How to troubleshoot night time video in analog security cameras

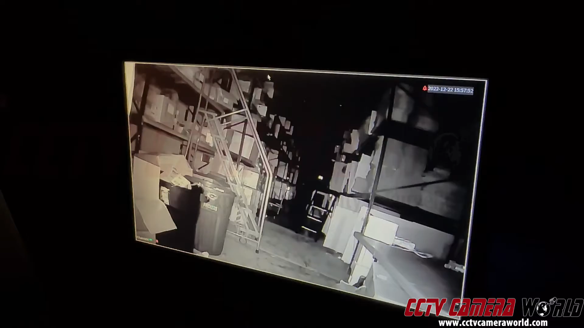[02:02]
This is what night vision is. Cameras will switch to black and
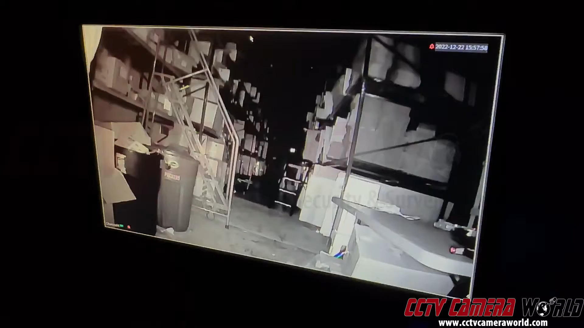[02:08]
white at nighttime and they will have infrared LEDs that turn on.
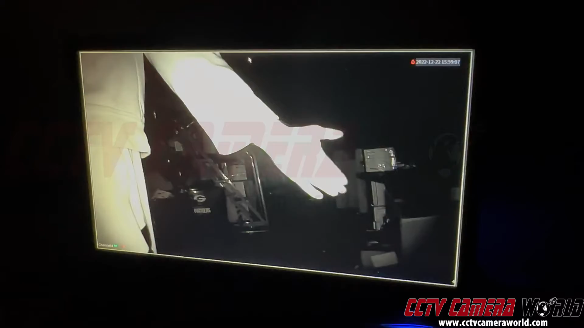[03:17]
So if there was an obstruction, it will still glow white on it because these are lights
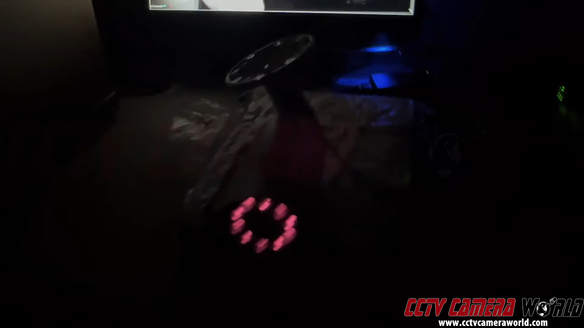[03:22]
that the camera can see at nighttime and they are appearing as white here.
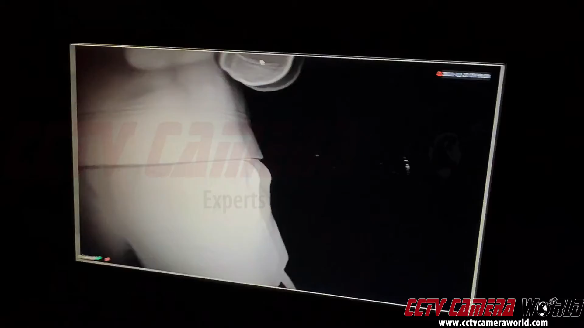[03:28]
So as I move into the frame and out, you can see that it changes what it's seeing.